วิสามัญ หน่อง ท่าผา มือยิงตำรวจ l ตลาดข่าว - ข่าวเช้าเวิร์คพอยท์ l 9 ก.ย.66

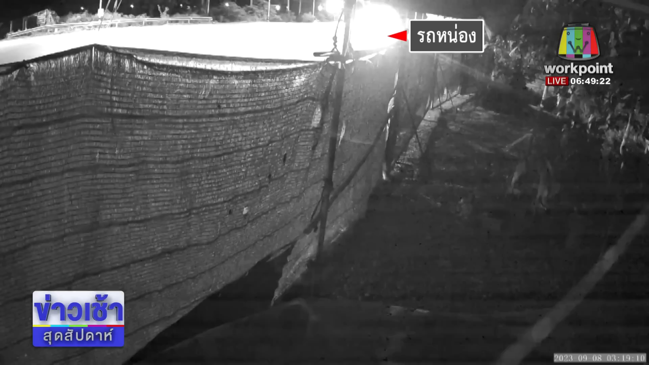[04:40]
รถกระบาทขับเข้ามา เห็นไฟ เลี้ยวเข้ามาผู้ชมเขาบอกว่าจุดนี้อยู่หางจากชายแดนไทยเมียนมา30 กิโลเมตร เท่านั้นเอง30 กิโลเมตร คาดว่าในนองคงจะมาจอดพักนอนเพื่อรอเดินทางหนีออกนอกประเทศ